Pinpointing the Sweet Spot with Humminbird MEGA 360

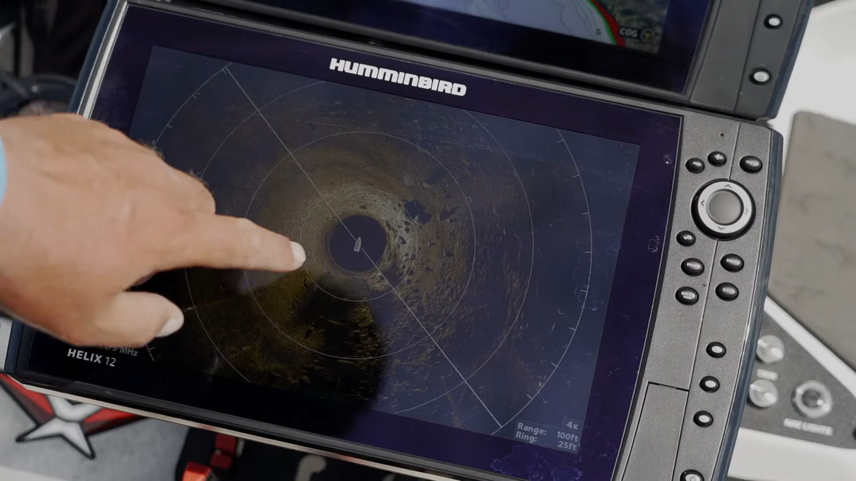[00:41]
The benefit of the Mega 360 is I can actually see those sweet spots on my screen. I know how far to cast and which direction to cast.
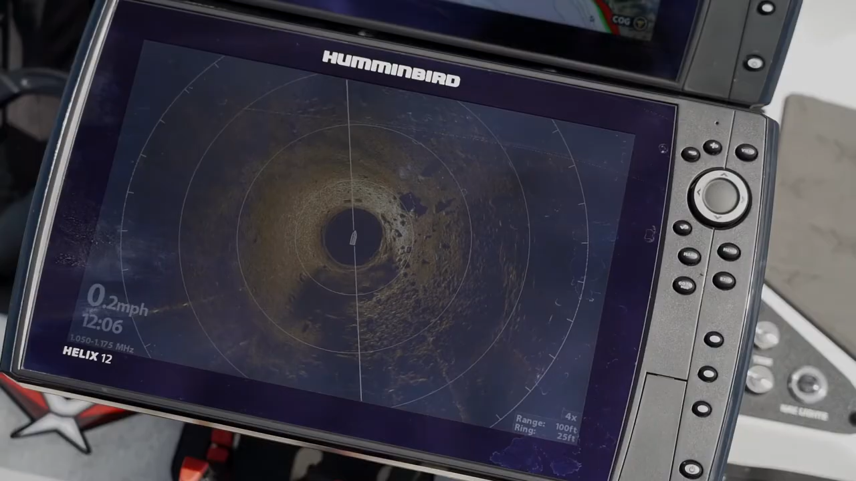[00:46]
On screen: speed 0.2 mph
At the end of the day, it makes me more efficient and puts more fish in the boat.